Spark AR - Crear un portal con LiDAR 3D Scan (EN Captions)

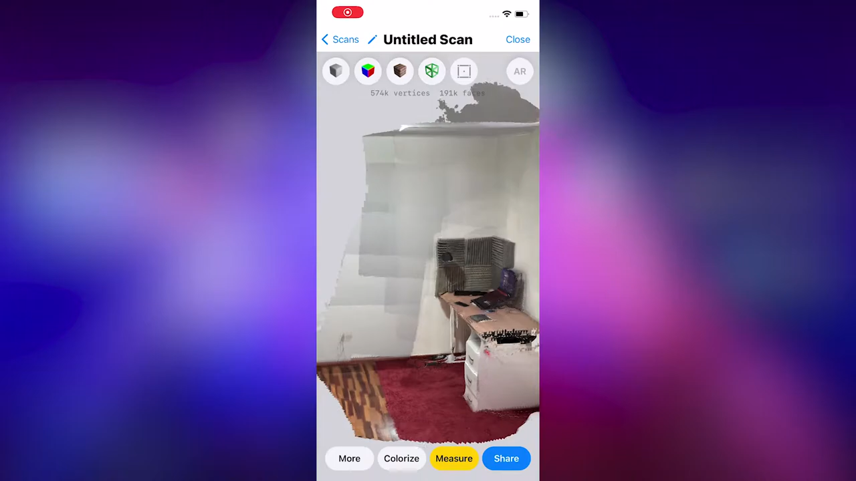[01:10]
Ya tendremos el escenario virtualizado. Las razones por las que utilizo esta aplicación,